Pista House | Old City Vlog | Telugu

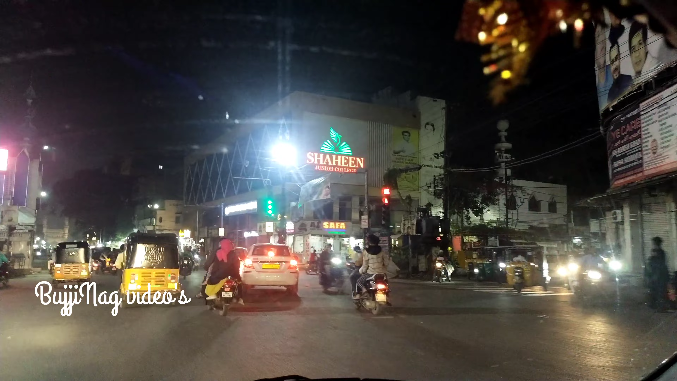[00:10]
Idi Shalibanda area mottamo. Memu idu spistavas kelthunnamo. Chudandi. 11:30 aina kuda public enta unnaro chudandi ikkada. Ippudu memu velthunnamo.
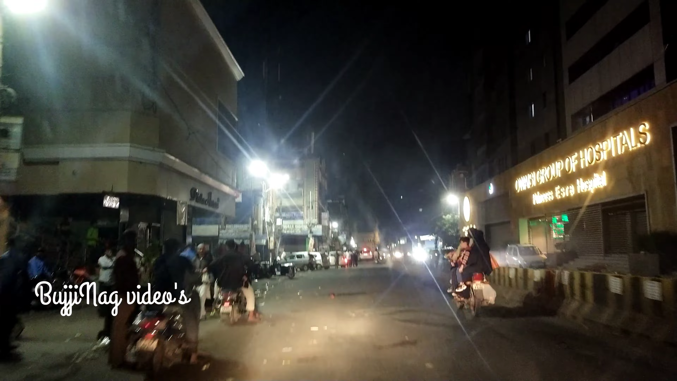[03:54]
ఇలానేగా ఇది తినేసాక ఇలానే ముందుకు వెళ్ళిపోయాము చాబ్యార్ వరకు మొత్తం రోడ్ మొత్తం క్లోజ్ అవుతుంది ఇక నైట్ 12:30 అయిపోయింది నేను బయటికి వచ్చేసరికి
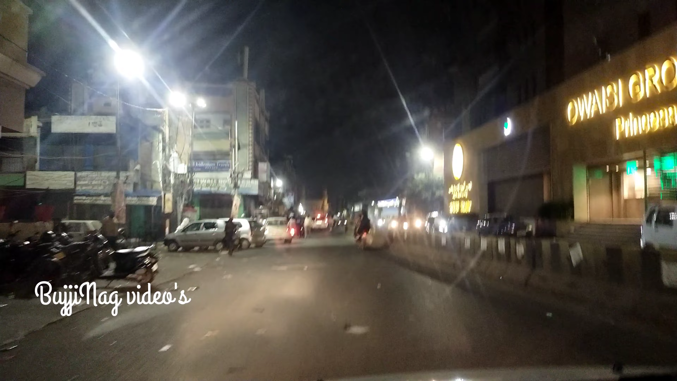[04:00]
ఇక చాలా పబ్లిక్ కొద్దిగా తగ్గుతున్నారు పక్కన చూడండి ఓవైసీ హాస్పిటల్ దాని ల్యాండ్ ఆపోజిట్గా ఉంటుంది ఓసిటీలో పిస్తావాస్ అంటే ఎవరికైనా తెలిసిపోతుంది నాకు తెలిసి
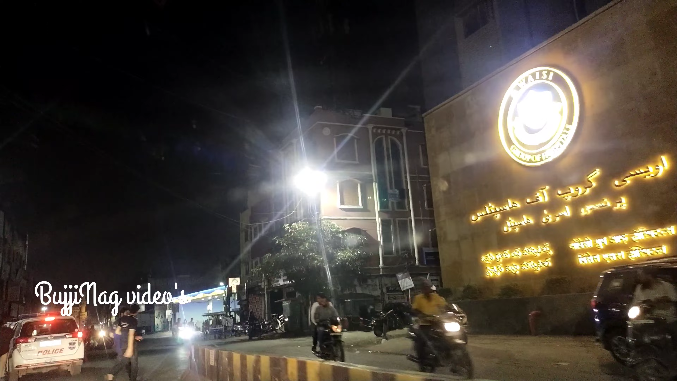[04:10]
ఫేమస్ ఇక పోలీస్ వాళ్ళు కూడా ఆరెంజ్ కొడుతున్నారు వాళ్ళు కూడా
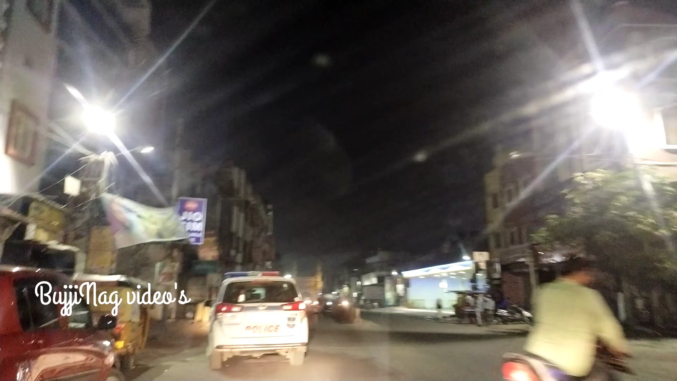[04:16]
టైం అయిపోయిందని చెప్పేసి ఇక అలానే వెళ్తున్నాము చూసాం చాబ్యార్ వరకు వెళ్ళేసి ओपन उमो